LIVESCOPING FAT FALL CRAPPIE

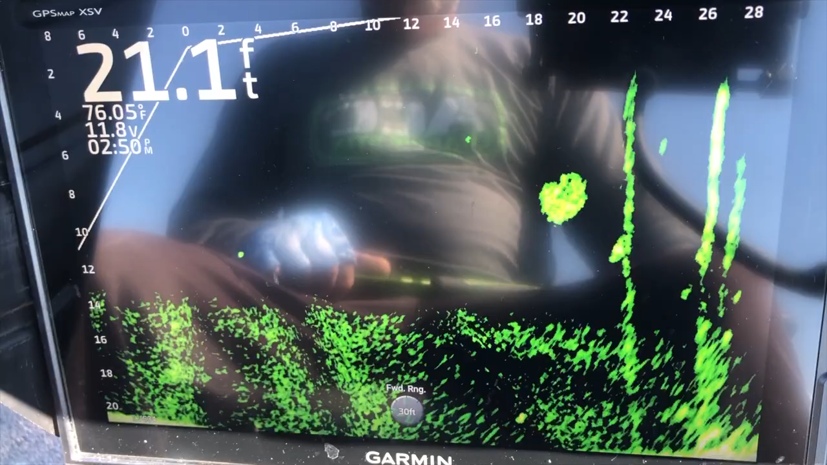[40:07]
On screen: depth 21.1 ft, water 76.05°F
Got a few bait fish hanging out over his head there. I like those fish on the straight timber. I'll take those. Although I did find a small group of crappie that were ganged up on a tree.
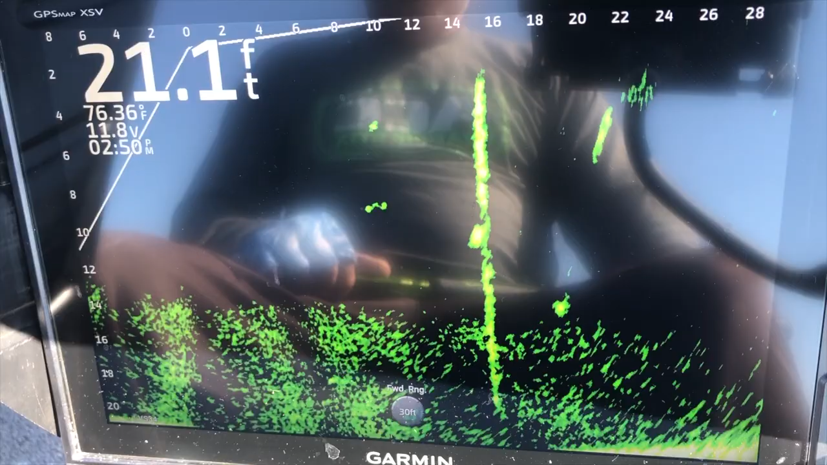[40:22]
On screen: depth 21.1 ft
It was about five or six of them,
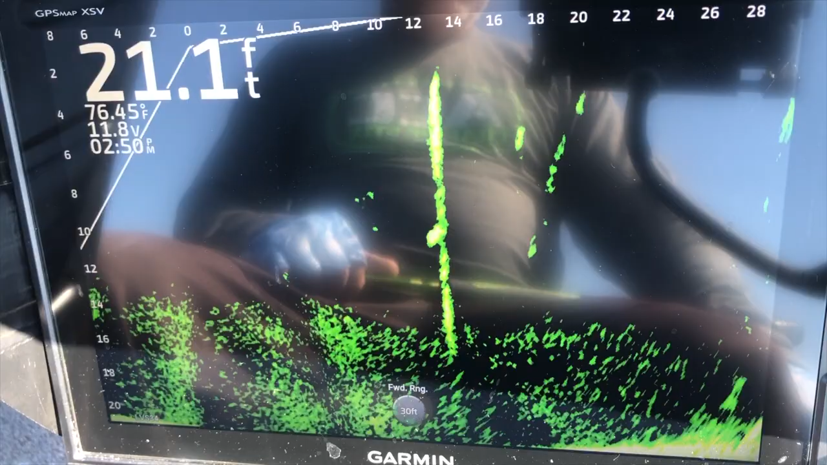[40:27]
On screen: depth 21.1 ft
and I caught five out of the six before they figured me out.
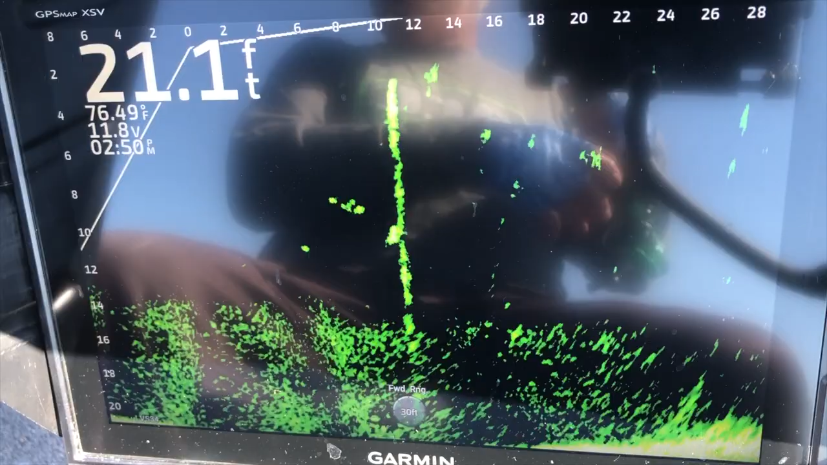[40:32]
On screen: depth 21.1 ft, water 76.49°F
All right, here we go. Damn, my rod is tangled up. Let's get that untwisted. All right, get everything going our way here. Where you at? There you are. 10 feet out. Begin our descent.
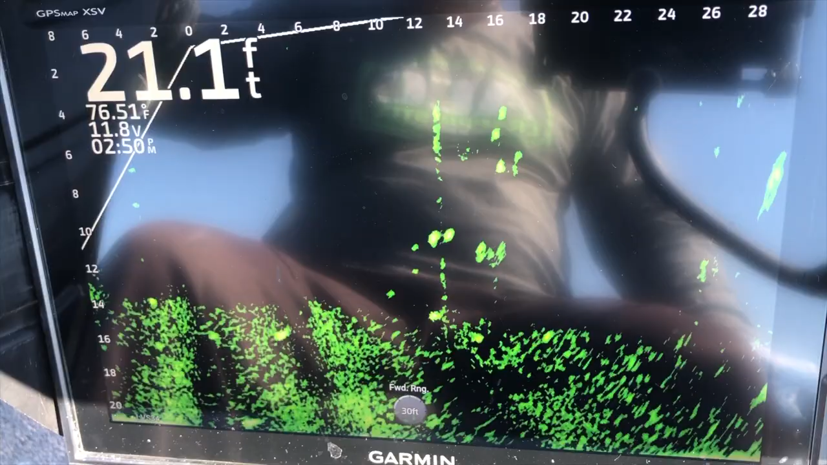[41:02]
On screen: depth 21.1 ft
Approaching the target. Get away, little one. All right, y'all see that jig went right over his head. What did he do? Nothing. Nothing. That's been the game today. I always give him a chance. But they haven't. That last fish I caught, I held it on him for dang near 30 seconds before he finally committed. Let's try it again.
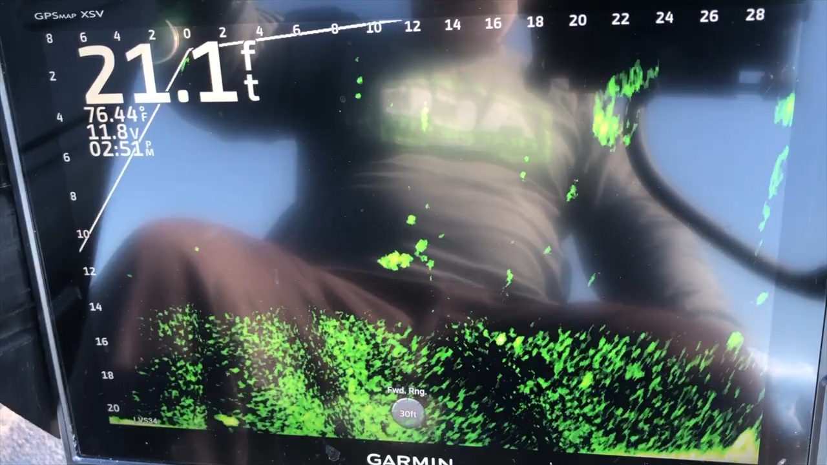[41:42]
On screen: depth 21.1 ft
Still just a tad too far out. That bait is drifting by. Let's get a little bit closer. They haven't been spooking. That ought to do it. This third time's a charm. All right, here we go. Get lined up.
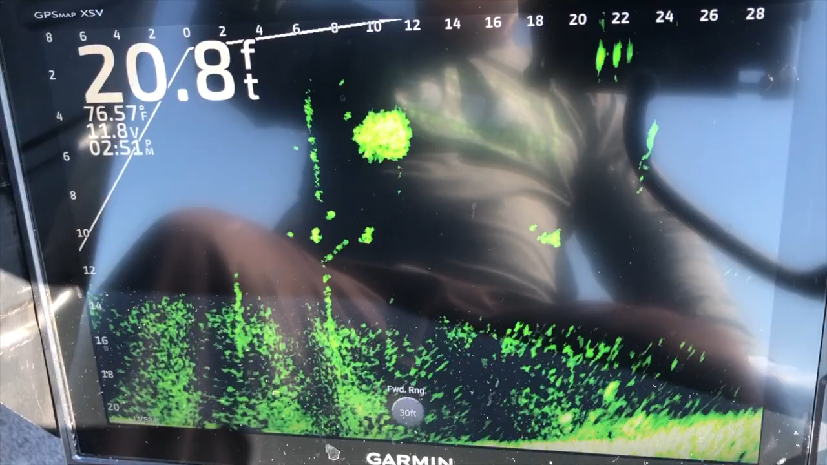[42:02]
On screen: depth 20.8 ft, water 76.57°F
I'm gonna do a drop a bomb on him here. Out of this tree.
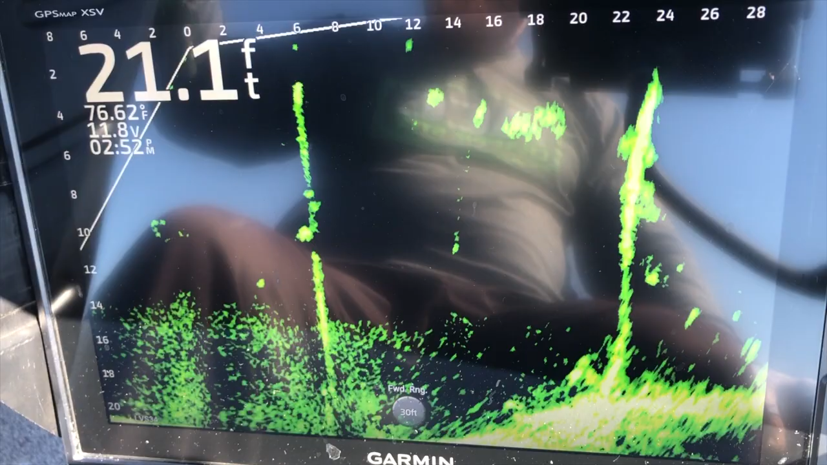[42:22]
On screen: depth 21.1 ft
Come on, buddy. You know you want it. Get you some big time. Get you some big time crappie jig there.
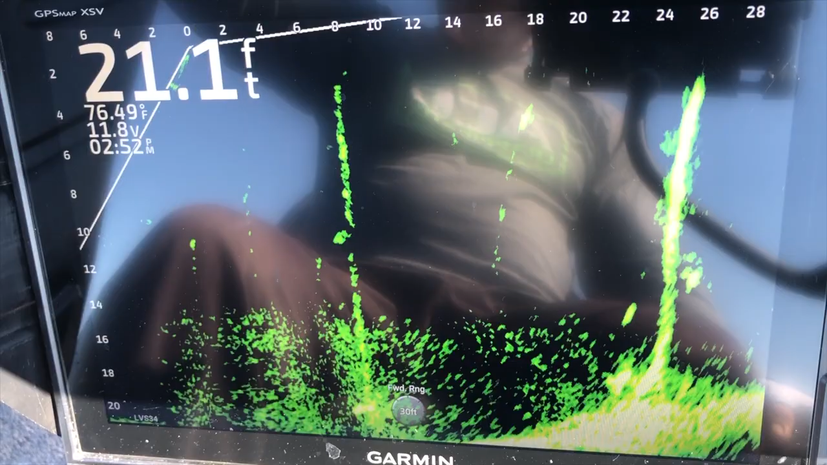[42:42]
On screen: depth 21.1 ft, water 76.49°F
I was watching a bubble. I thought it was my jig. My bad. There we go, right there. Here he comes.
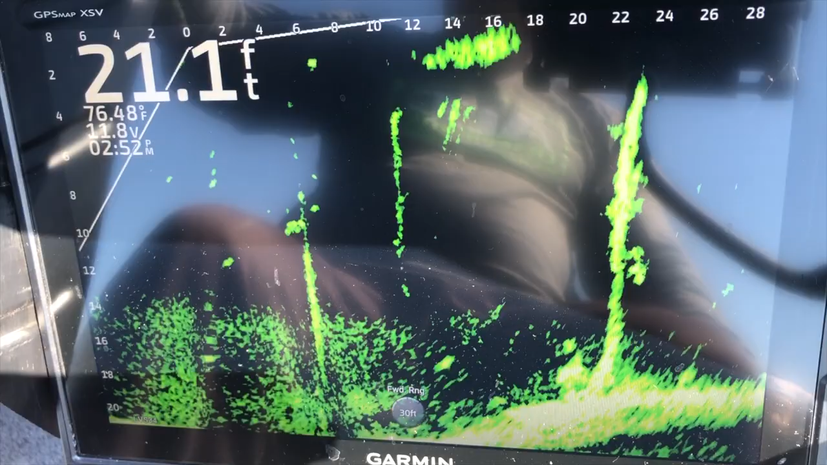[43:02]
On screen: depth 21.1 ft, water 76.48°F
He moved on it, but he sure did not.
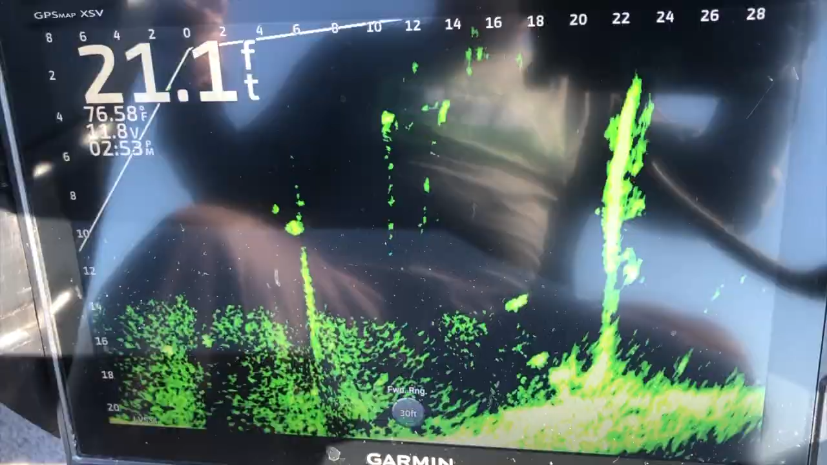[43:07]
On screen: depth 21.1 ft, water 76.58°F
He sure did not bite, did he?
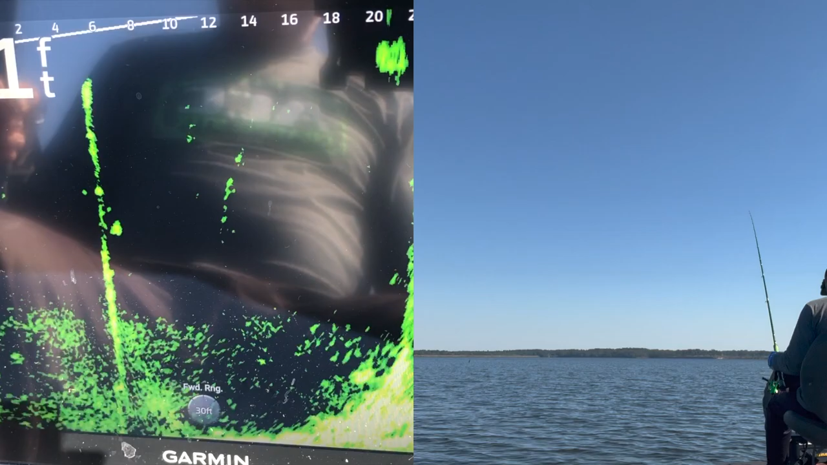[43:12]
Oh, there he is. Second time got him. Come on up, buddy. Oh, my gosh. Oh, my goodness.